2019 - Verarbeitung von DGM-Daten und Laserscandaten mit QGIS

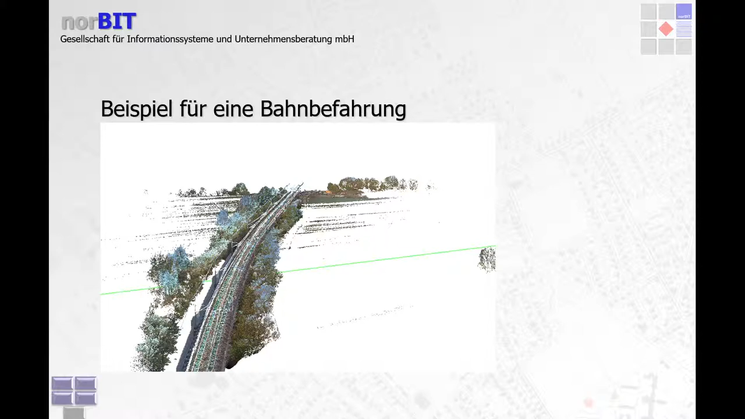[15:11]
Das hat die Firma Trümbel. Die sind 100 Stundenkilometer gefahren, als sie das aufgenommen haben. Das ist von einem Zug aufgenommen. 3 Zentimeter Bodenauflösung.
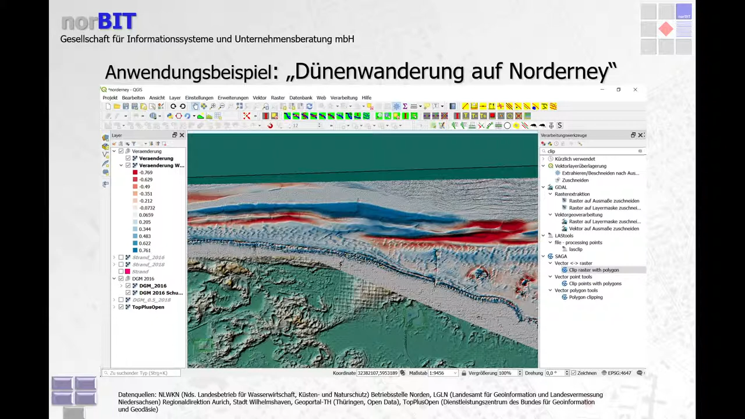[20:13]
vorne ist die, das Rote, da ist das weggetragen und hinten dran im Windschatten lagert sich der Sand wieder an.